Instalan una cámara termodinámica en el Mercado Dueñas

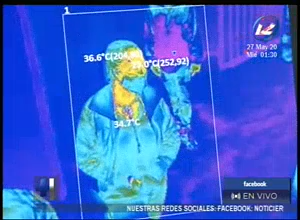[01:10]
Ya no solamente nuestro personal de escáner, nuestro personal médico va a estar tomando las temperaturas,
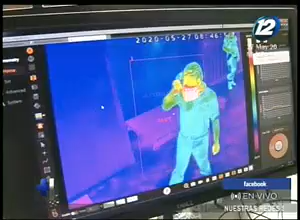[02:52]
Esta es la primera instalación de una cámara de este índole que se hace a nivel nacional.